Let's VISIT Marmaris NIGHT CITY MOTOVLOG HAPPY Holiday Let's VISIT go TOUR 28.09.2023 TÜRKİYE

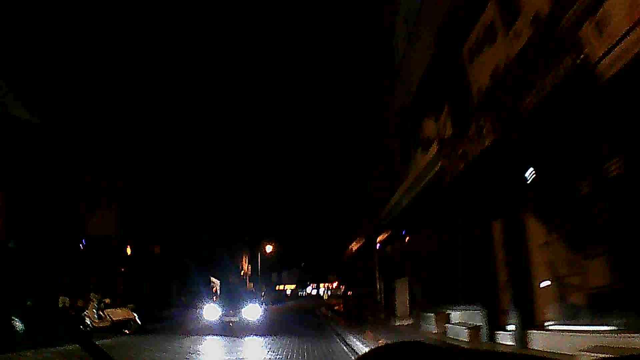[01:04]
Evet arkadaşlar burası Tepe Mahallesi Yeni Özerkesi. Ekişe, eşit aramızı görüyoruz biraz, kırmızı kırmızı kırmızı yarıyor geliyor.
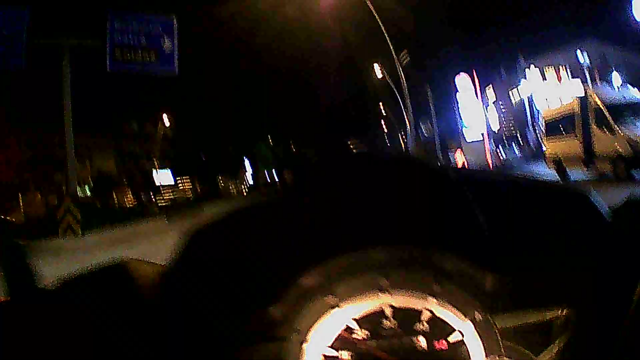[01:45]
Bir geliyorsun. Evet şimdi önündeki arkadaşı gördünüz mü? Takip mesafesi olmadan motorun arkasına kadar gidiyor. Takip mesafesi olmadan
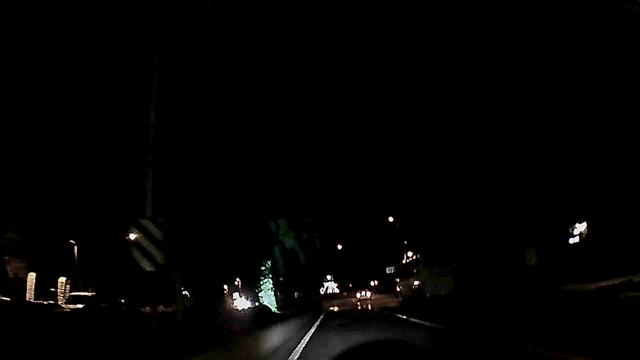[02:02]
motorun arkasına kadar gidiyor.
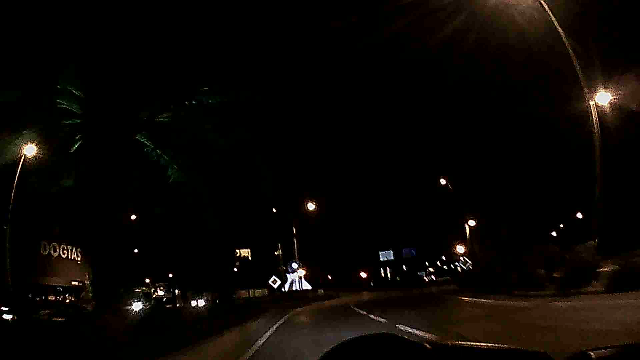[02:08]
Evet arkadaşlar ışıklarımızı kontrolü şekilde takip ediyoruz. Şu an itibariyle Marmaris merkeze doğru girmeye başladık. Tabi dikkat edelim bu suralar biraz hızlı ve seri giden arkadaşlar olabilir. Onlar kontrolür.
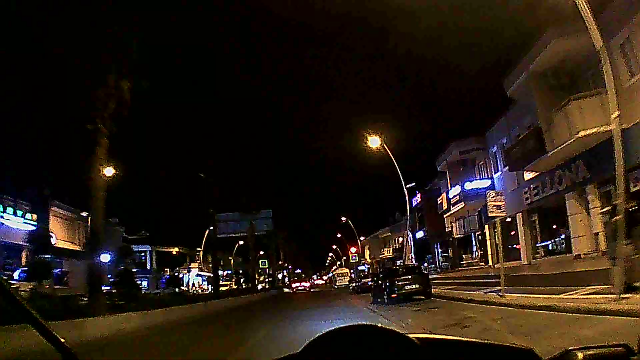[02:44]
Karşıdaki ışığımıza bakıyoruz. Kırmızı yandı. Yavaşlaştı yarım o zaman. O kırmızının yanması biraz. 30 saniyeyi bu diyor.
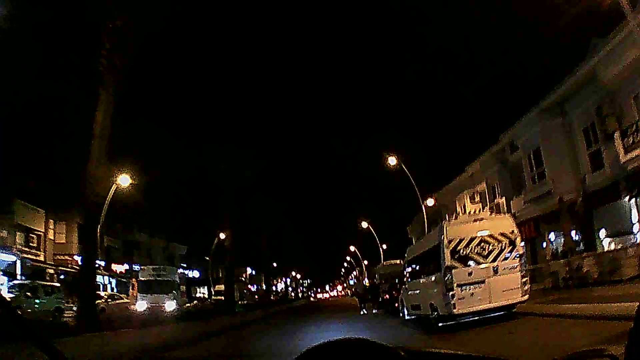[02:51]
Biz oraya gidince kadar aşağı yukarı 30 saniyeyi yakalarız. Burası Marmaris merkeze giden. Ve bu suları.